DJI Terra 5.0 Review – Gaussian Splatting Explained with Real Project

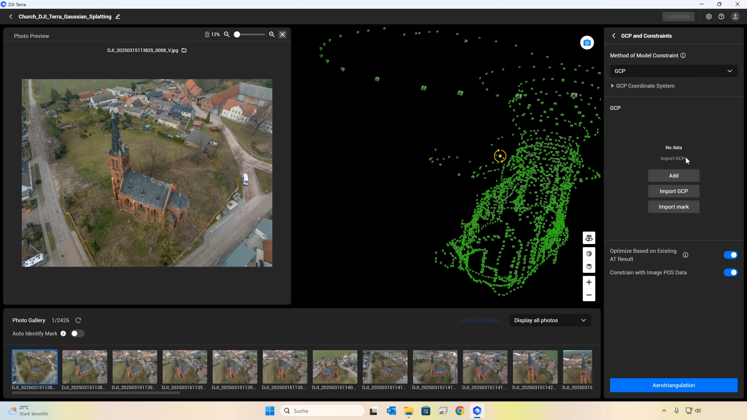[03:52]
Next, we can set the coordinate system for georeferencing and we'll stick with the standard GPS system. Photogrammetry software like DJI Terra often works with EPSG codes, but that's a whole science in itself.
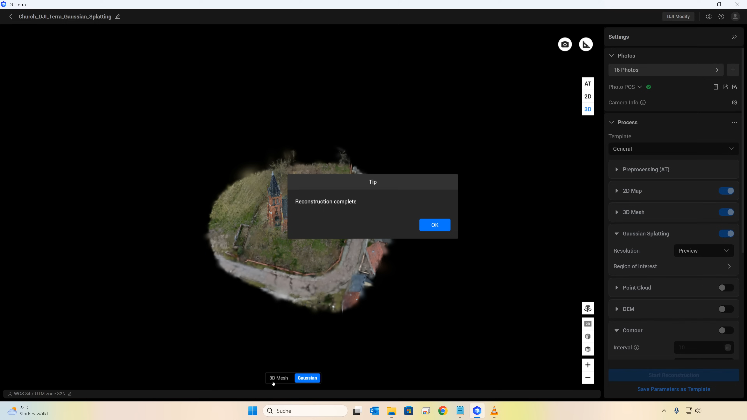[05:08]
And so is the Gaussian splat.
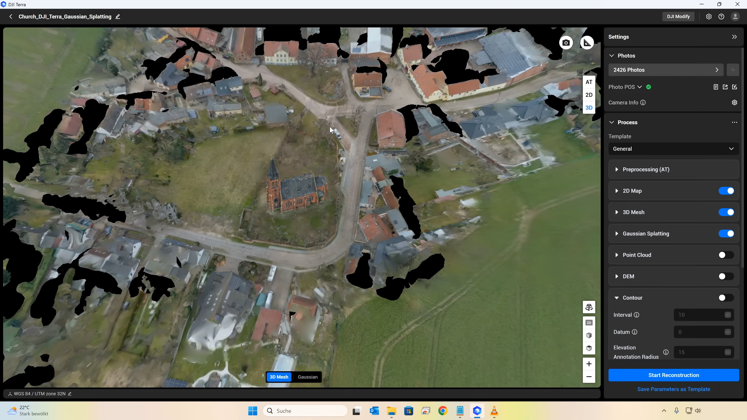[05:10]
Let's take a look at the results together.
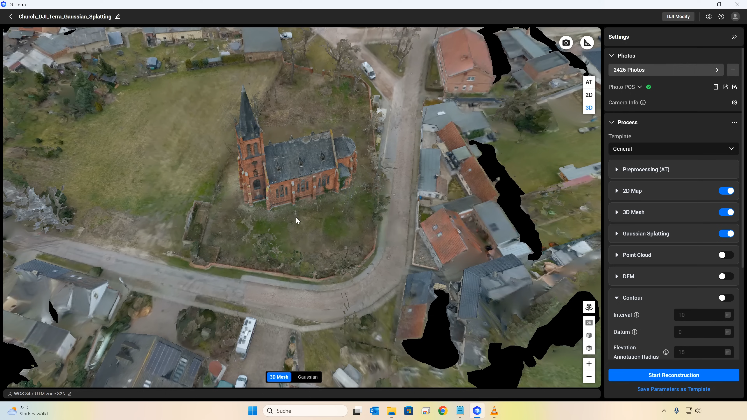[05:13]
First, the classic mesh. It's already fascinating how the integrated viewer can display incredibly complex scan data with high performance,
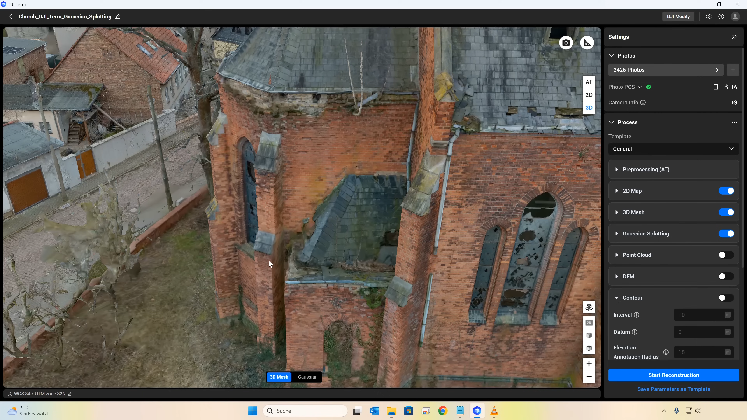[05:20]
thanks to its level of detail tilesets. As typical for DJI Terra, the mesh and its textures already look brilliant.
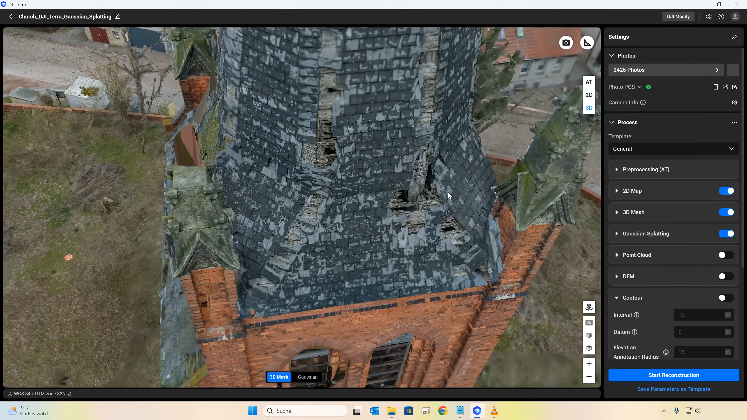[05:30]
However, you can also see that especially refined, intricate structures, individual artifacts are broken,
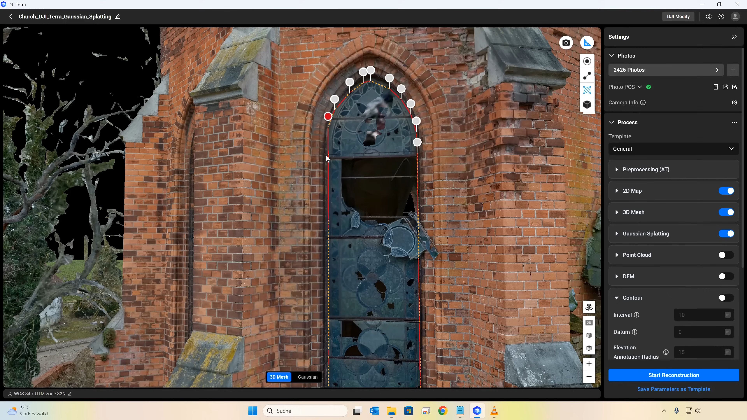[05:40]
completely missing or seem to float as free particles in space.
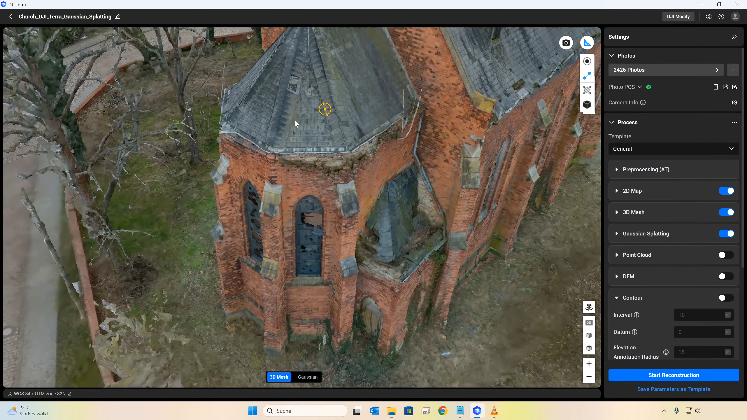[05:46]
What's new now is the ability to switch between mesh and GS at the bottom of the view.
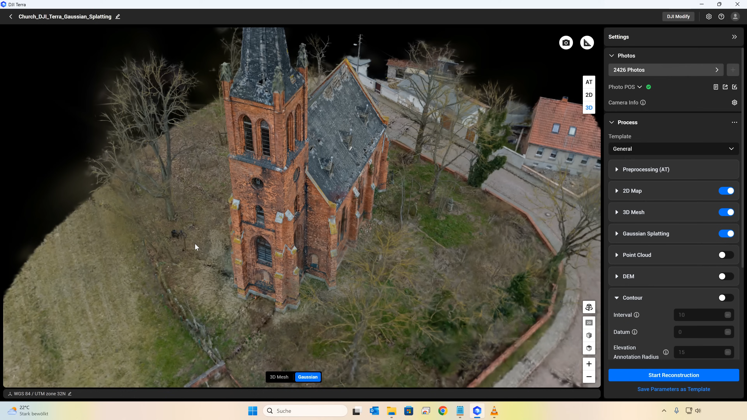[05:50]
You'll immediately notice that the trees especially look much more natural and realistic with Gaussian splat.